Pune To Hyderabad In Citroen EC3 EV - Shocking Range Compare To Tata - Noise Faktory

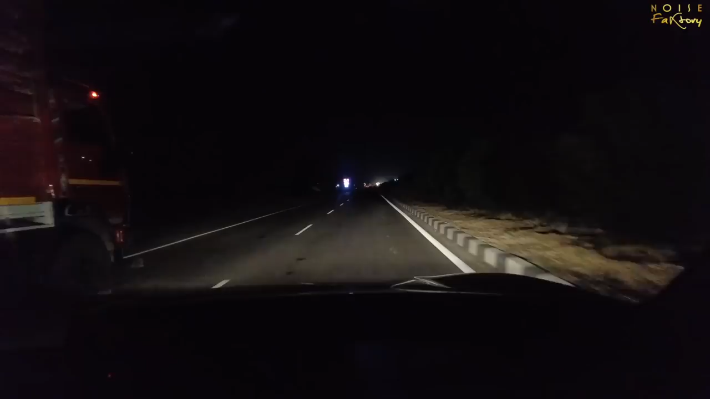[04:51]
We'll take a calculation of how much it's getting. And the way it's going, I guess, almost a drain test. So let's see. What is the final mileage that we get when we reach Solapur.
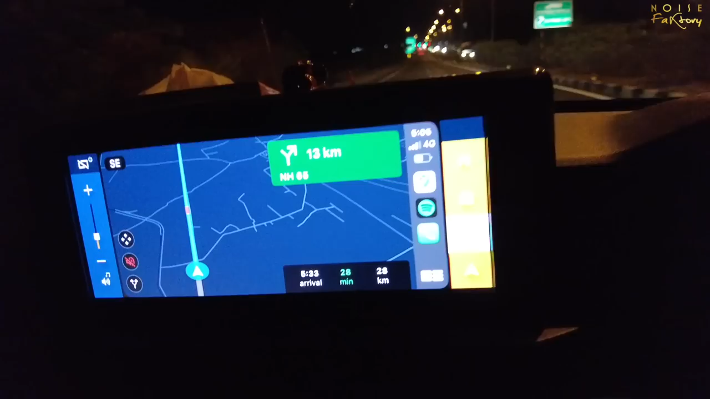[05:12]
Alright, we've almost reached Solapur now. I'm showing some 28 kilometers. But we are like less than 25% battery now.